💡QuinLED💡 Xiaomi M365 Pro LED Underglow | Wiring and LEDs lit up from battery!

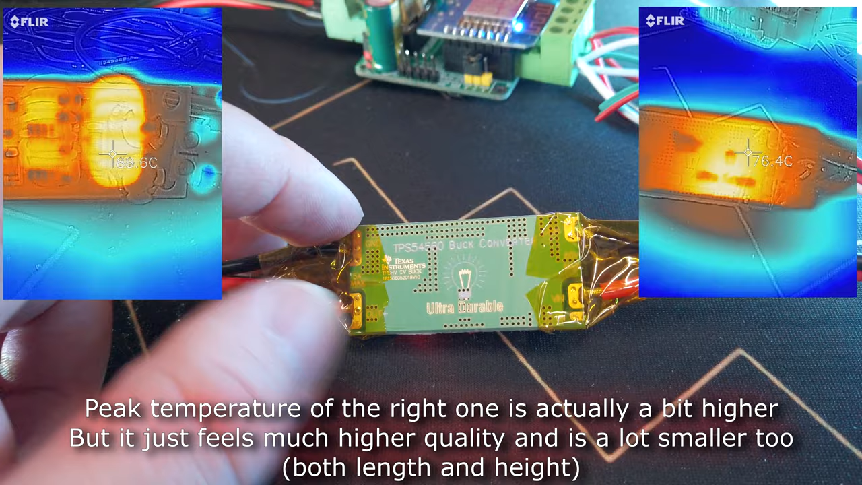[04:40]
All of the exposed copper on the back is ground, so that's no problem either. It has lots of through holes or vias for venting heat and using both planes. And all in all, I just really like the design. And as I said, it's a lot heavier, so there's probably a lot more copper in there. And well, it doesn't get too hot. At 3 amps, it gets around 90 degrees, 95. I don't have it in front of me right now. But that's okay.